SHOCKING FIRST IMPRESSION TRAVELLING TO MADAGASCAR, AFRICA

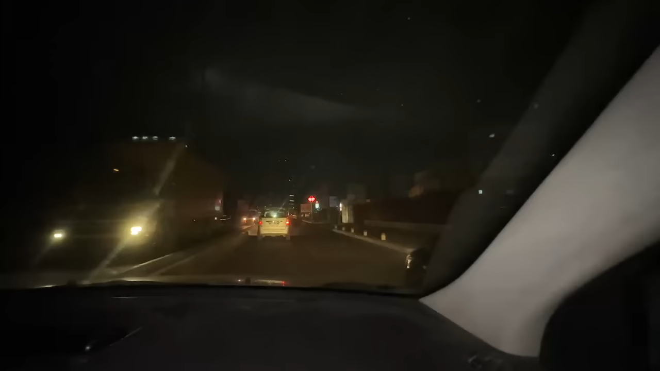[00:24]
चरण 8 बज रहे हैं, ऐसा लग रहा है कि यार शायद 12-1 बज रहे हों। पूरा माहौल इतना सुनसान हो गया है, यहाँ के लोकल लोग भी बोल रहे हैं कि ये खुद नहीं निकलते यहाँ पे।